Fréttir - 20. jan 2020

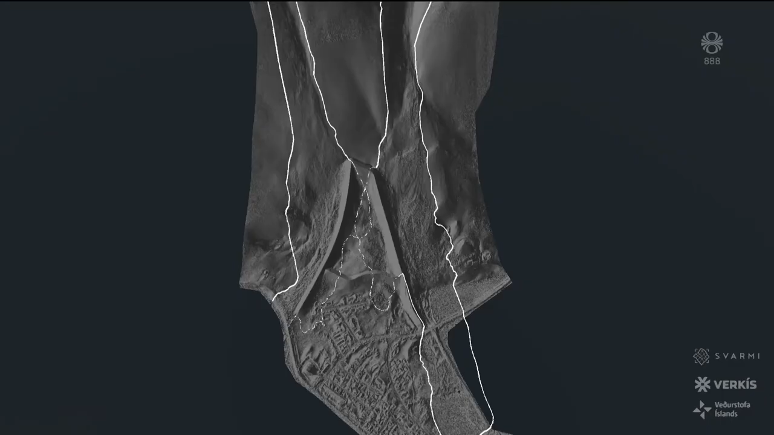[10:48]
Ekki tímabært að segja til rúmmál snjóflóðana á Flateyri. Mest flóðið 5 metra djúpt.
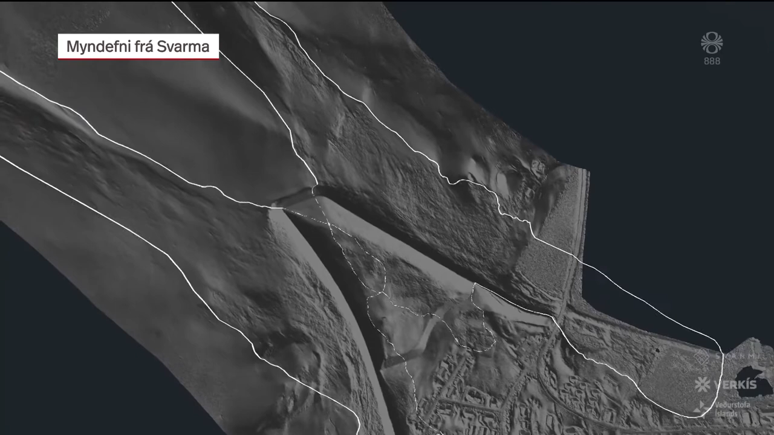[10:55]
Flóðið líklega minna að rúmmáli en það sem féll 1995, en það fór hugsanlega jafn hratt.